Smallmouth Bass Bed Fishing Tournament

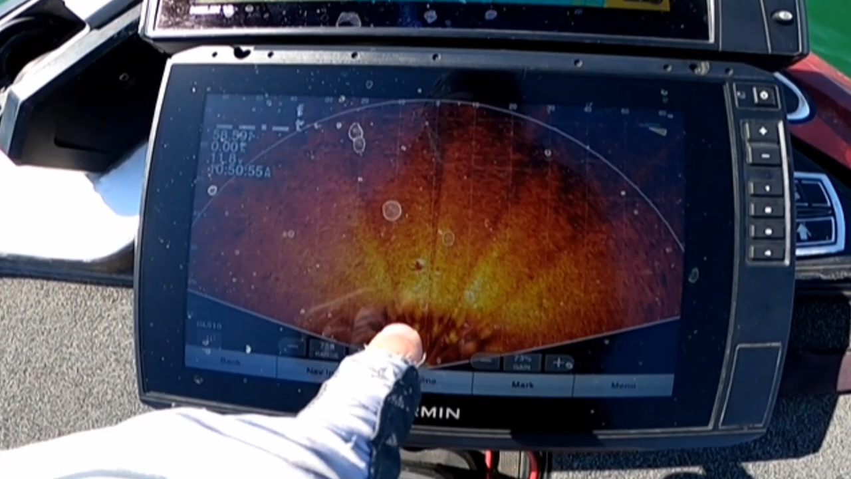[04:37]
That's the bed. That's the bed right there on the screen. There's a fish right there inside of it.